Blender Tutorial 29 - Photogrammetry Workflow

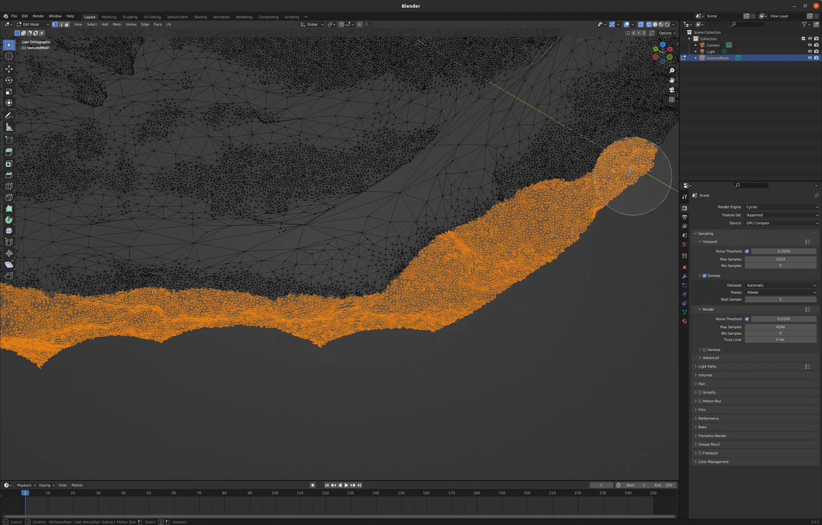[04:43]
Great. So I'm going to delete all of those vertices.
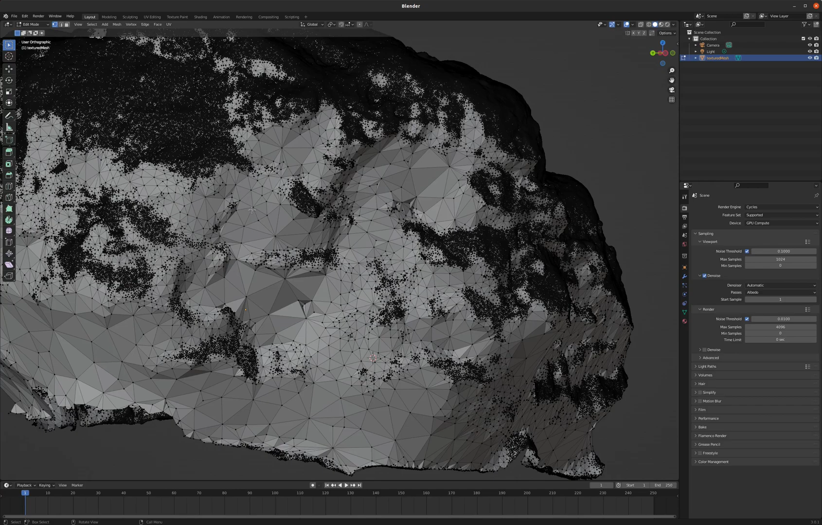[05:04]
And we're going to select just a single vertex that we know is part of the actual mesh of the rock and hit control L. And that will select everything that's linked together.
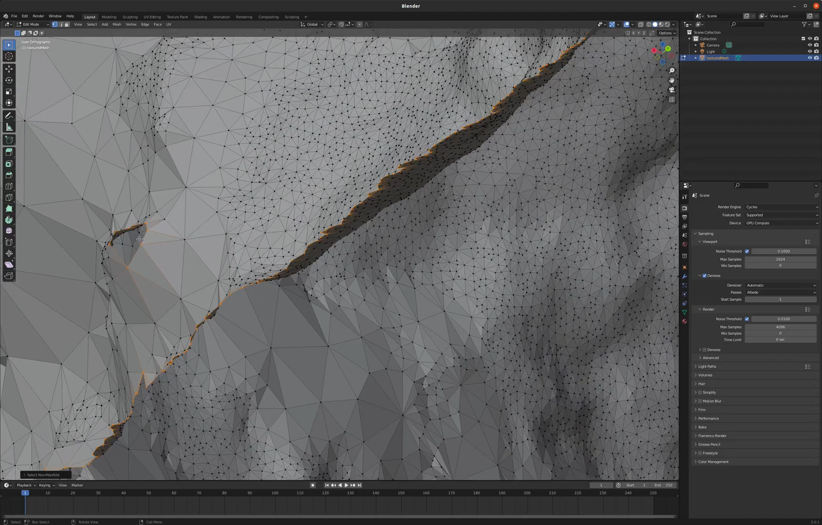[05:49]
But it also selects some kind of weird spots. And occasionally it'll select a triangle that makes a face.